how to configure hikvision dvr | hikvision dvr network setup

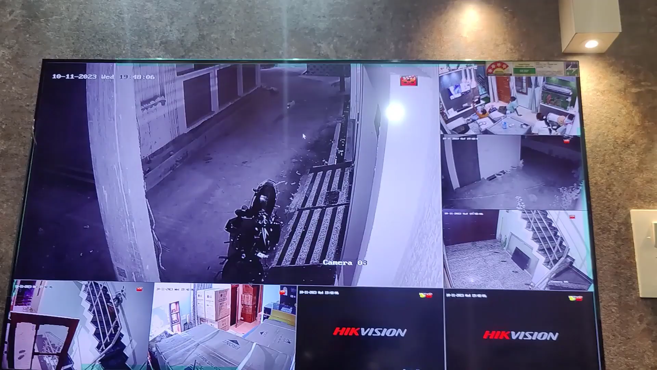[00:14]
screen पर तो screen पर आ चुके हैं यहाँ पर right click करेंगे menu में जाएंगे आप pattern से login कर लेंगे नहीं तो switch user भी कर सकते हैं फिर configuration